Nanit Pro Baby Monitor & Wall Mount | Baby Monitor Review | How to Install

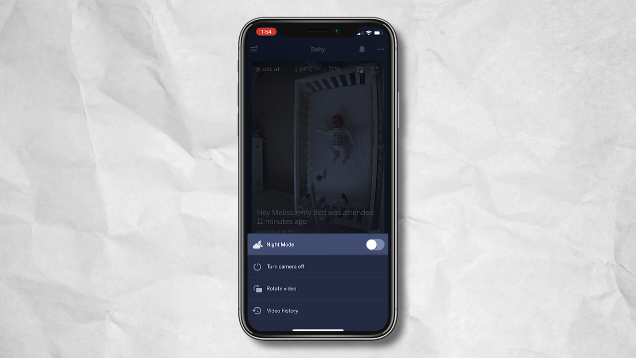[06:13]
it's going to allow your screen to go black, but keep it unlocked so that you're still getting your notifications and your alerts about baby. Within the app itself, you've also got this bell,